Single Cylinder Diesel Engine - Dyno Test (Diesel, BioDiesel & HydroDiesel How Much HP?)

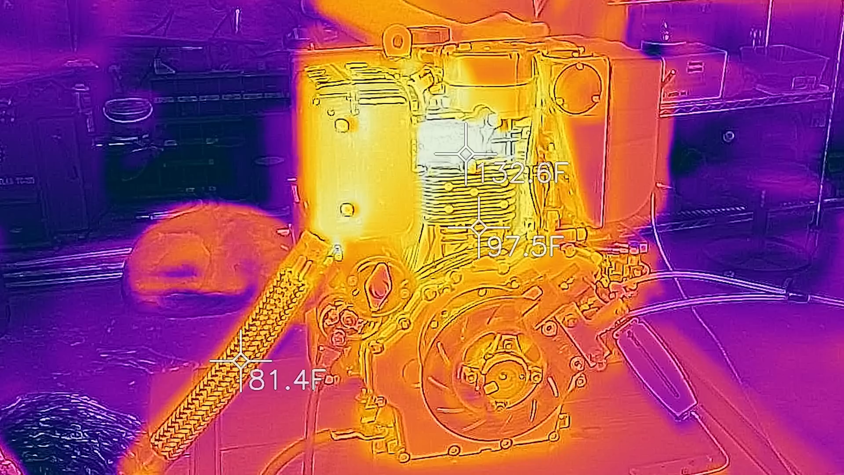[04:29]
So before the first dyno run, I'm going to remove some of these heat shields to allow the thermal camera to see the side of the cylinder wall as well as this exhaust manifold here.